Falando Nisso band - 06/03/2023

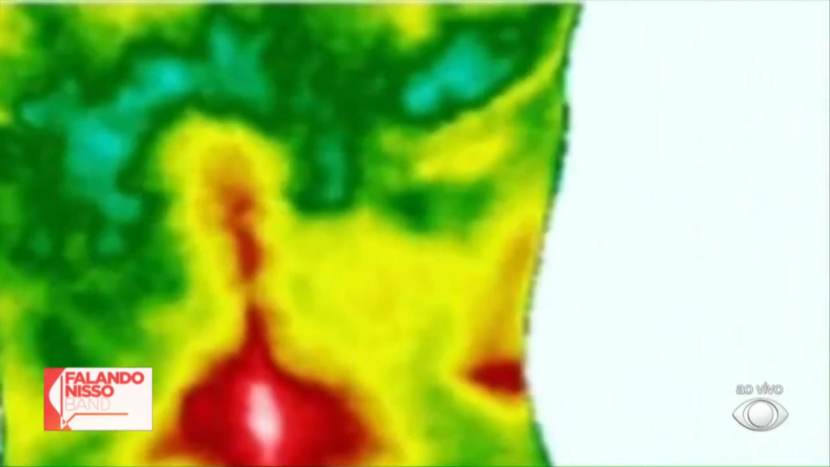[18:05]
Eu entendo. E na face posterior da coxa, aquele azul ali, significa uma lesão neural. Nossa, esse azul mais escuro. Porque ele perdeu um pouco a sensibilidade? É, como tem um comprometimento do nervo lá na região lombar,
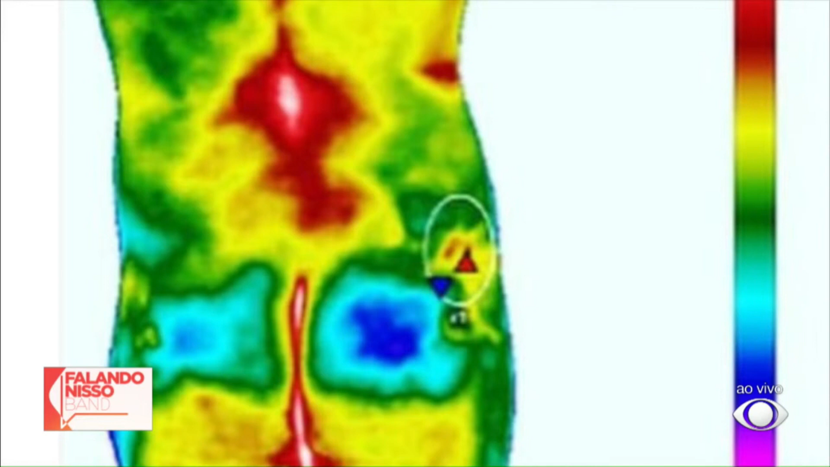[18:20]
sinaliza na região posterior ali um comprometimento neural. Gente, que fantástico esse exame, né? Nossa, que legal. Porque ajuda muito na hora de poder tratar. Então, ele vai levar a injeção aqui, né, gente? Que ele não ia sentir tanta dor, né?